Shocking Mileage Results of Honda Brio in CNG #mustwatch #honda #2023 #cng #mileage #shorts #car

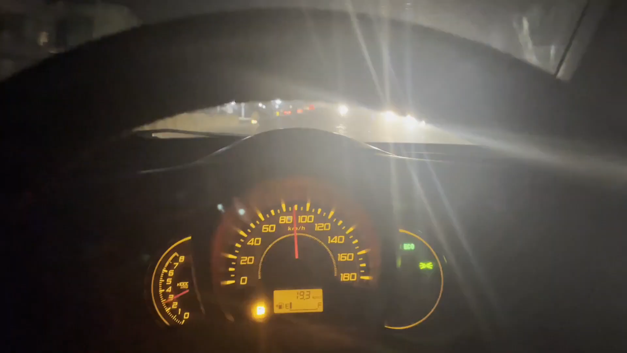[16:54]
जी उधर से तो मैंने 80 ही चलाई थी, बट इधर से मैं 90 भी चला रहा हूँ, 100 भी चला रहा हूँ, क्योंकि यार अब घर पहुँचना ना बहुत ज़्यादा ज़रूरी है।
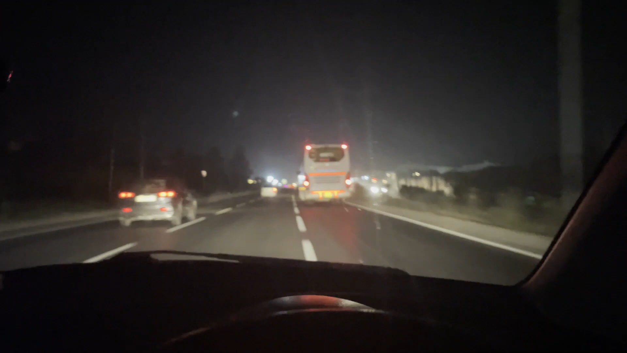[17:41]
20-21 के आसपास तो आना चाहिए मोस्ट प्रोबेबली। बाकी तो अभी जब वहाँ पहुँचेंगे एक बार फिल कराएंगे तब देखते हैं कि कितना क्या रहता है।
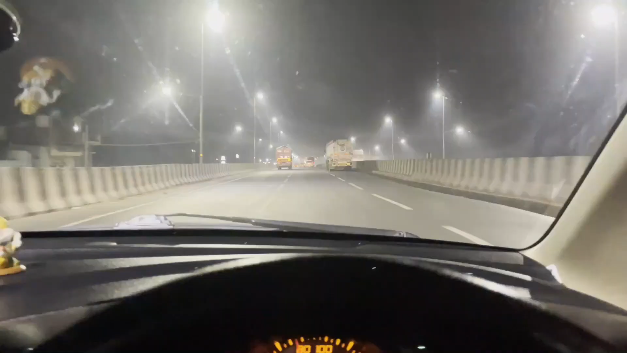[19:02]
सो यू कैन सी कि रोड्स बहुत बहुत अच्छे हैं और रश भी देख सकते हो आप, नहीं है बिल्कुल भी नहीं है। मतलब ये ट्रक्स तो यार आपको मिलेंगे ही हाईवेज पे, ठीक है, बट उतना फिर भी नहीं है और मज़ा आ रहा है ड्राइव करने में।
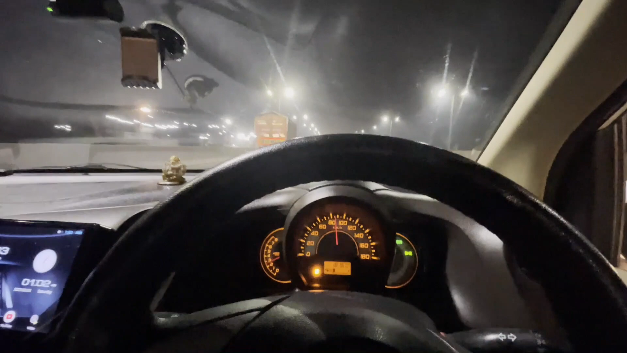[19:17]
अभी 80-85 के आसपास मैं क्रूज कर रहा हूँ और टाइम देख सकते हो आप, 1:02 हो चुके हैं।
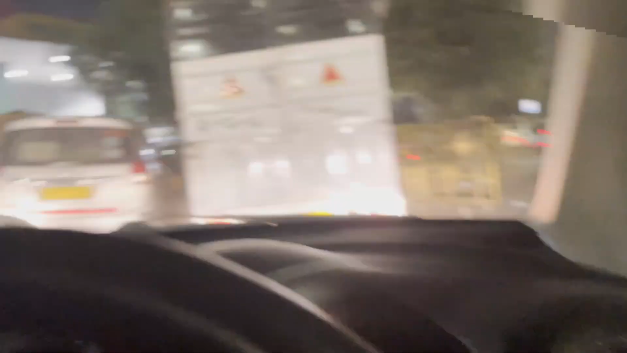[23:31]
बीप अभी तक नहीं आई है, मतलब मुझे अभी ऐसा लगता है ये गाड़ी 20-25 किलोमीटर और चल सकती है और हम पहुंच चुके हैं सीएनजी पंप पे।
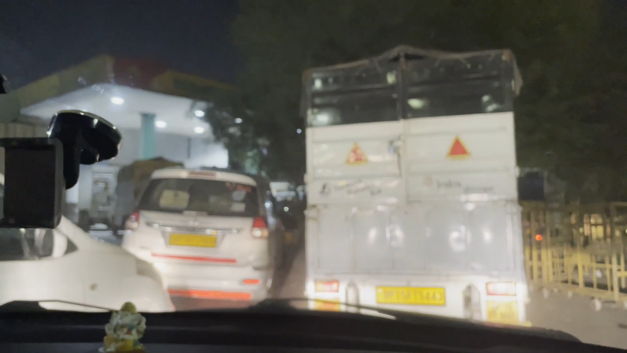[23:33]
काफ़ी अच्छी खासी भीड़ है, तो चलो अपने नंबर का वेट करते हैं और फिर दिखाते हैं आपको कि कितनी सीएनजी कंज्यूम
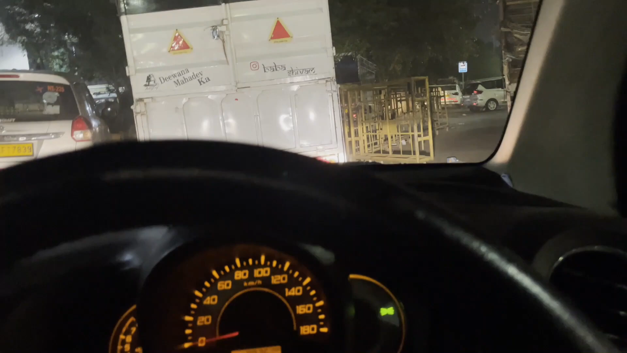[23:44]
की है गाड़ी ने अगर हम 80 या 90 पे क्रूज करते हैं, ठीक है,